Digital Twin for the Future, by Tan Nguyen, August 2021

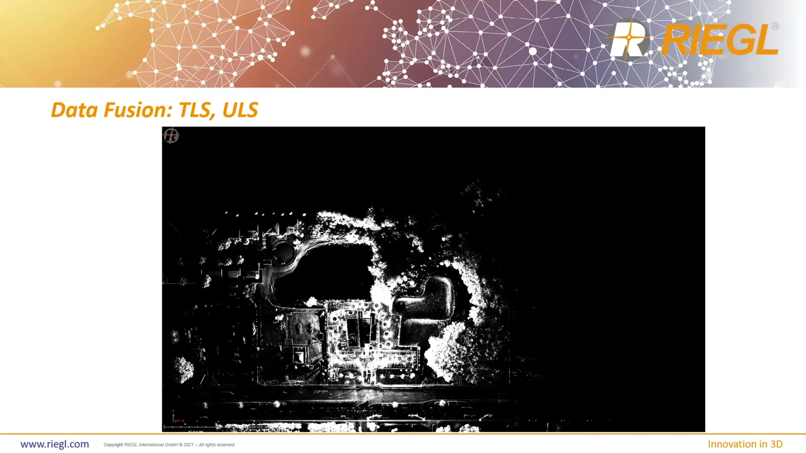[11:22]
a um threshold laser scanner which is tls so yeah you can catch a very detailed information of course you're going to have that great range but when you look into a larger facility you know when you're looking into like a 20 acres or something you're going to have to bring some different type of systems in there to be able to catch all that information right so having a trustable scanner scanning 20 acres it's not feasible you just don't want to do it it's just simply not feasible that's why when i when i say you know you have to use different platform for different application but in a digital twin environment
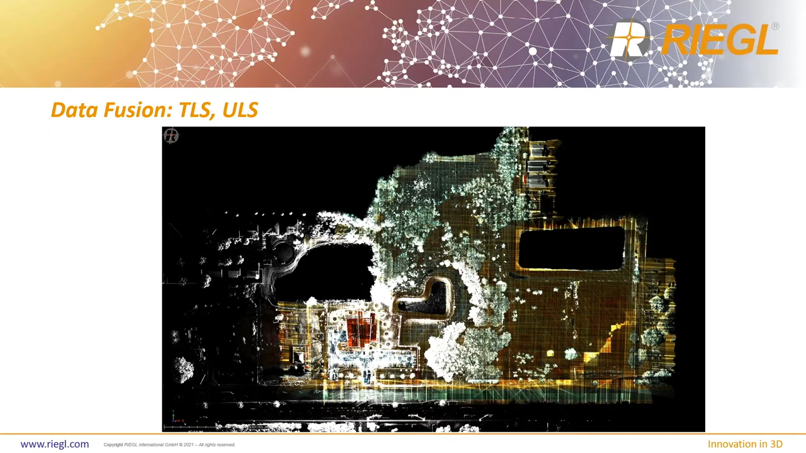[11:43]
i think it is safe to say uh that i think you should consider using multiple platforms here's another example of uh airborne laser sensors
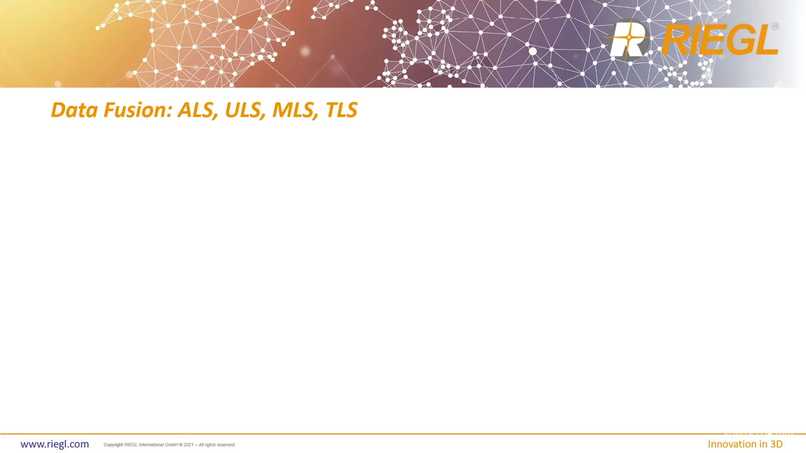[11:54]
unmanned laser sensors and mobile laser scanning and trustable laser scanning is all combined so you can see a wide variety of area which consists of an airborne system but when you get into a more detailed area you get a uls system below altitude and more detail and of course your
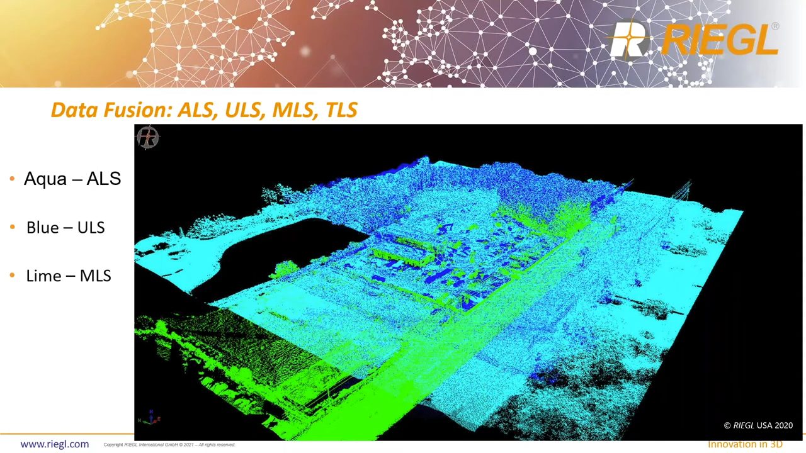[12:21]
infrastructure such as your road and your um uh your high your highways and your power lines would would be more feasible to using the lasers of a mobile laser scanner then of course threshold laser scanner you can do indoor outdoor uh small areas and high detail of areas right so combining all this air combining all this data is one thing and and and making it usable and making it valid and making it so that the creative digital inaccurate digital twin is another thing and i've done a powerpoint sorry i've done a webinar on data fusion so if i get a lot of requests to do another webinar on data fusion i certainly will but it's one of my favorite subjects to do um last year
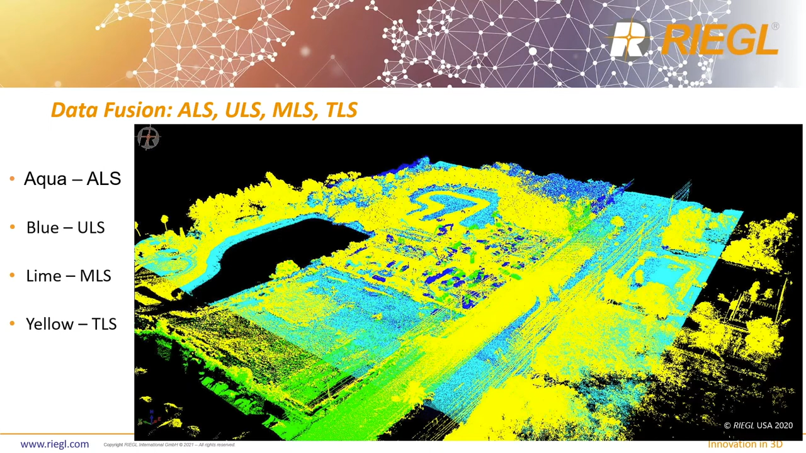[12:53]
was data fusion i thought it was so interesting and it was so easy for me to do because we have all the platforms out there so i'll be able to generate data uh really on the fly here's a a good good uh uh uh detailed view of when you combine all this data together you know not only it has to uh be accurate but you know it has to meet certain tolerance right so you can't just combine this data set together and
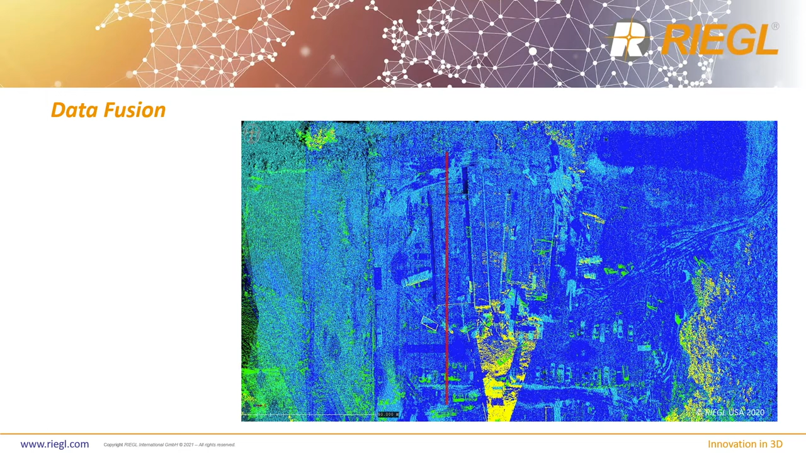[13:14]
and same to a guy that models it and say boom i gotta you know to make a digital twin it's gonna be impossible if it's not
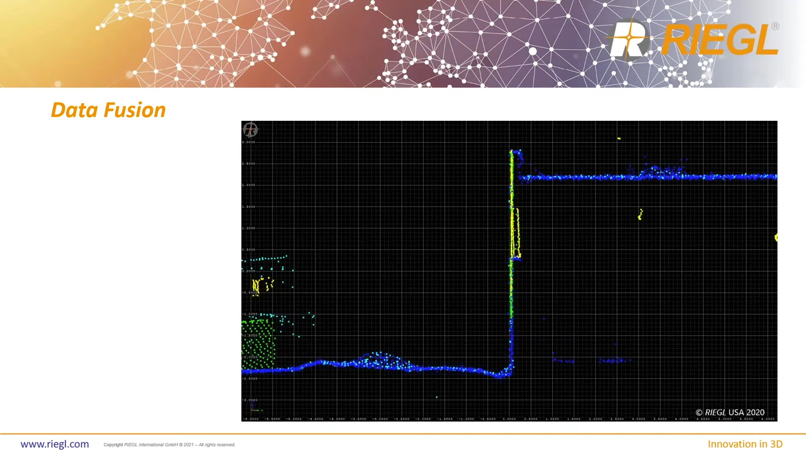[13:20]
registered properly so you can see here every single uh line in different color represents the platform that it was scanned on as you can see all the data from the aqua blue
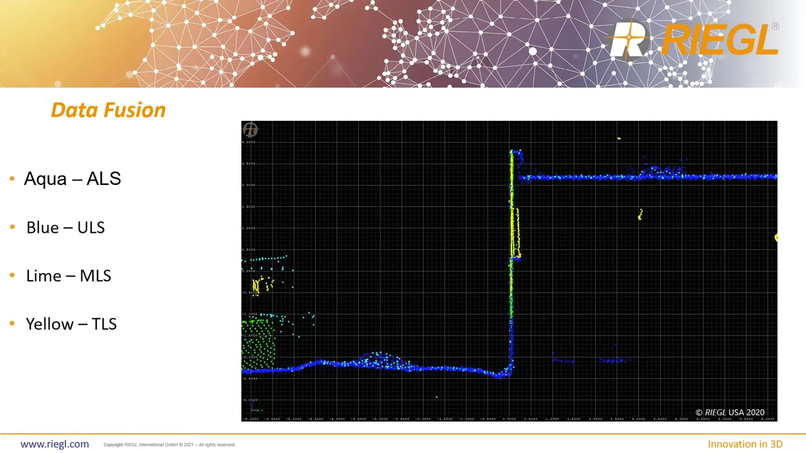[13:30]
line and yellow is really homogenized very very well yeah um switching
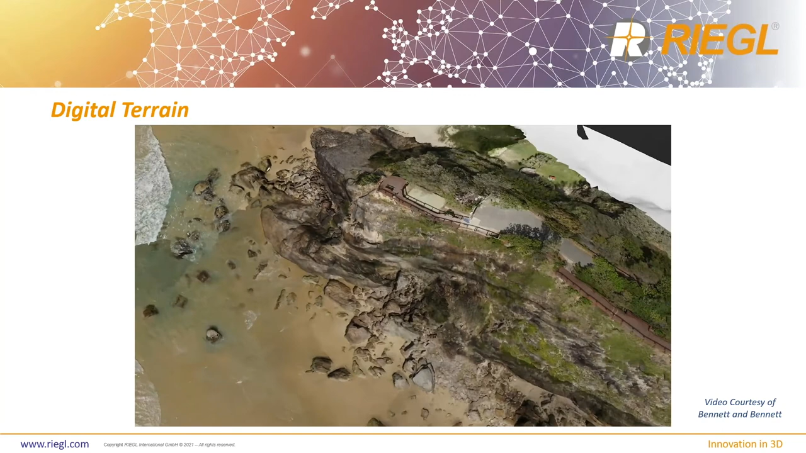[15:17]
twin opens up a bigger picture for me than just a man-made facility or
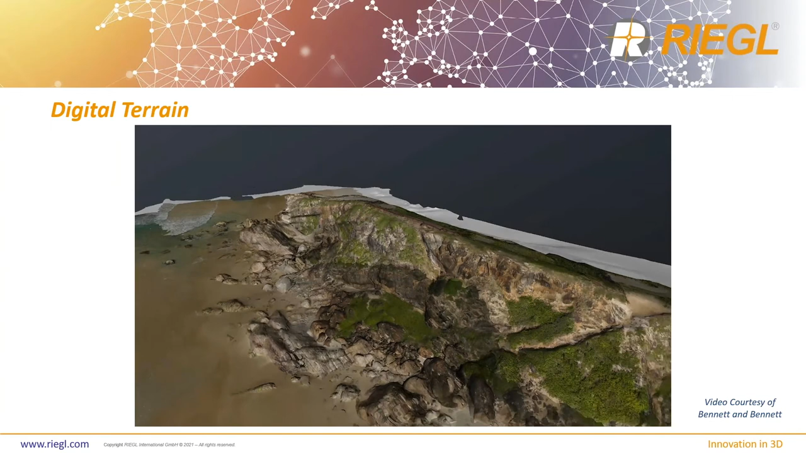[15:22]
object so this is a great um this was captured by an unmanned system too as well now you know when we go back later on uh we can then compare the same area uh
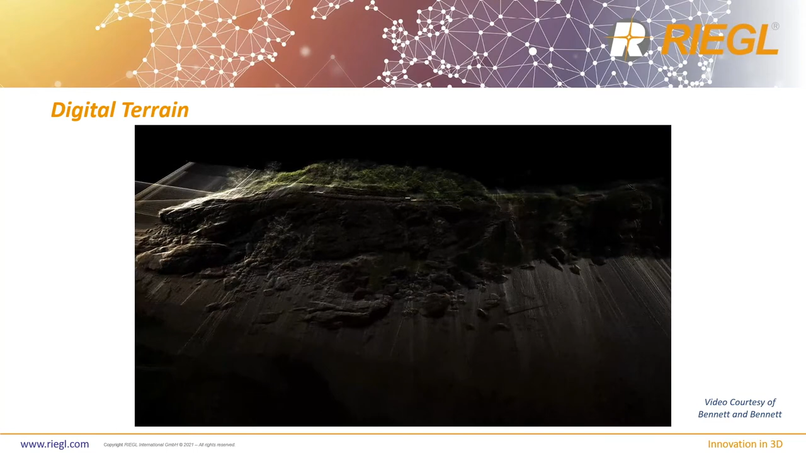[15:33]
using survey control so that we can uh see the difference in changes between the original data set versus the time that the next time that it was captured and then with this we can then use this to make decisions
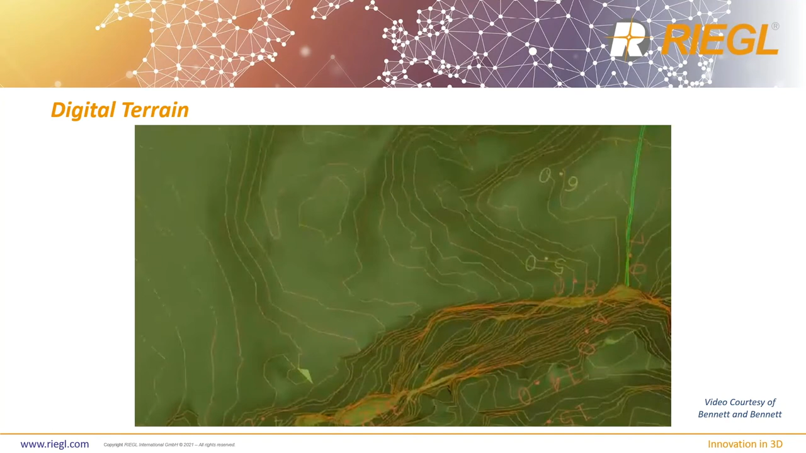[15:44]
on you know where we need to uh preserve or build or cut or fill from as well another great example are man-made facilities so uh not only that uh
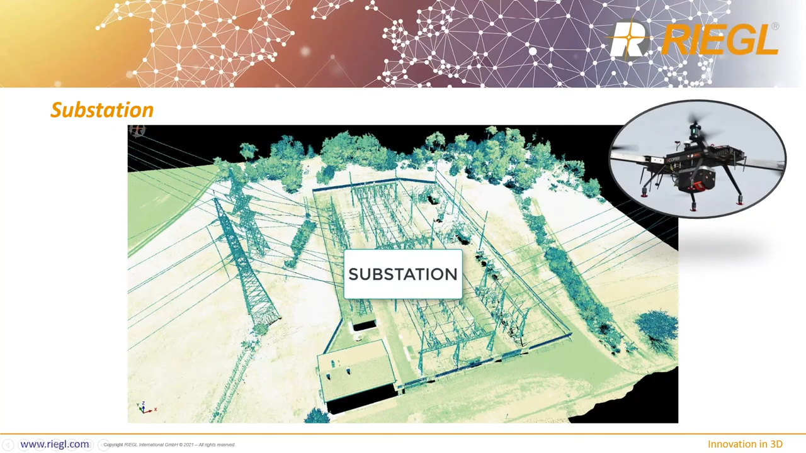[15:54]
digital twin could be um understood as a um facility but it can also understand as something very important like a substation right so these substances are extremely important uh to make a digital twin of right so this improvise power power to
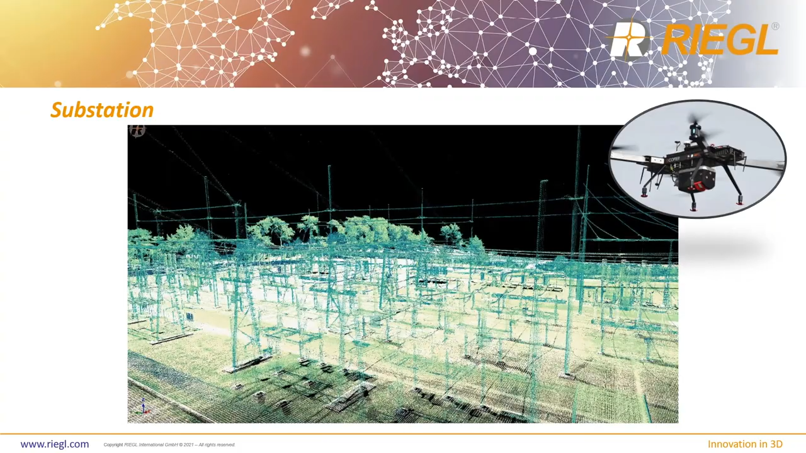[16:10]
to this grid and this grid distribute powers to local cities and and homes and and city blocks and such whatnot so yeah it's very important to to understand the
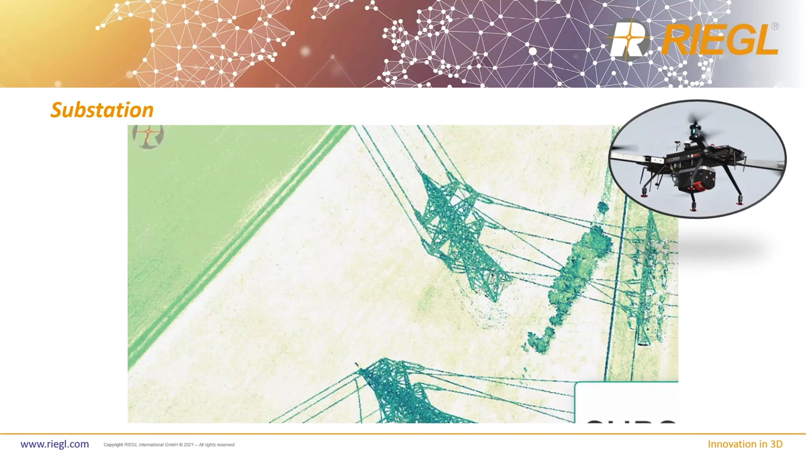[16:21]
digital twin goes much more than just a facility too as well yep so here's a great example from a
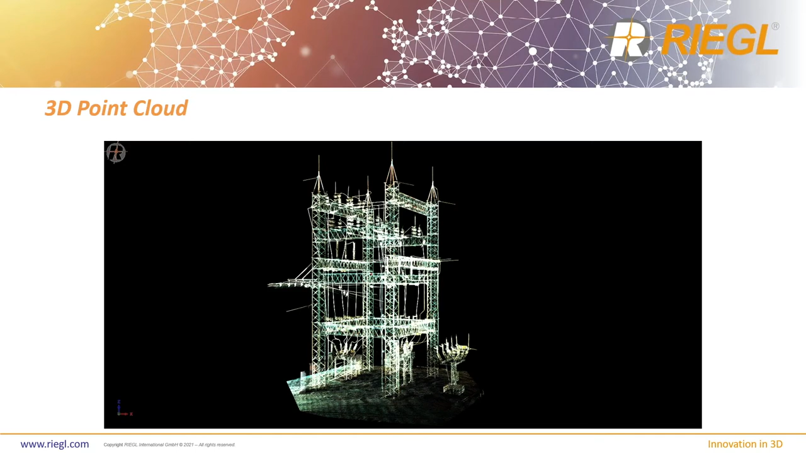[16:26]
3d point cloud captured by a laser scanner and then to a cad model so as well so here's a platform that i use which is uh purple dot certainty 3d uh some of the resources that i use and then that's the info you want to get more information on how this model was made uh from point cloud to of course cad and there it is with cad point cloud overlay with both right so digital twin substation i think
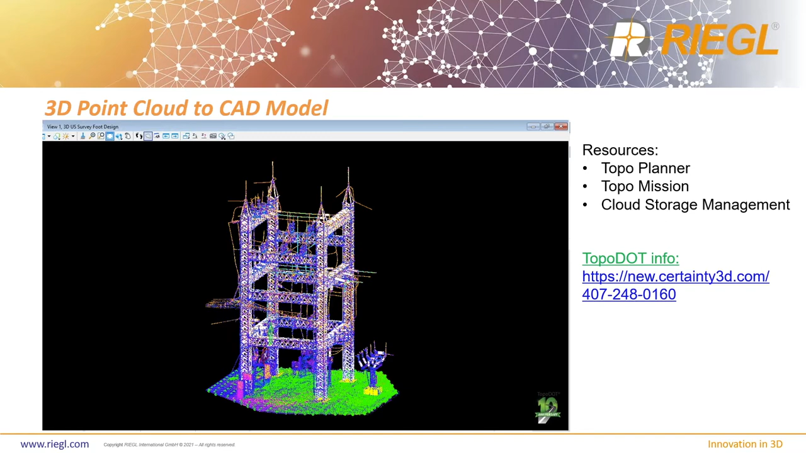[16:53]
that's a no-brainer okay and here's your standard um facility uh for uh digital twin so this image is